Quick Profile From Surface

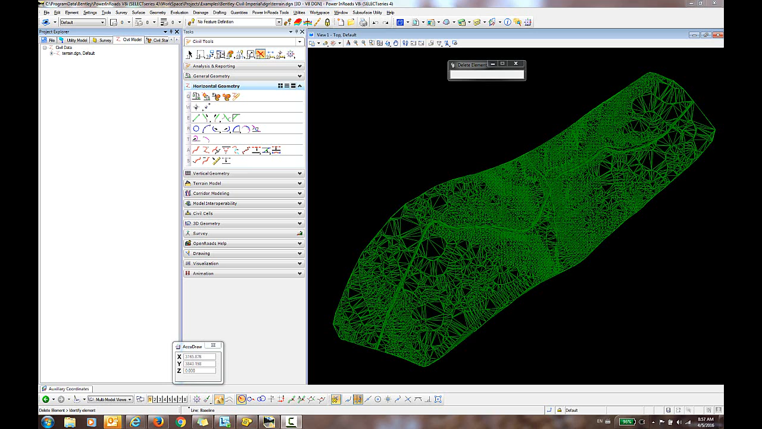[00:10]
In this video I'm going to demonstrate how to create a quick profile of a terrain model along a user specified line. As you can see here in this DGN file I have a terrain model and you can simply go in and specify the path that you wish to create the profile. Next under the vertical geometry tools you can select the icon for quick profile from surface. You're prompted to select the reference element and then to select the surface so we'll just select this terrain model and then reset to end.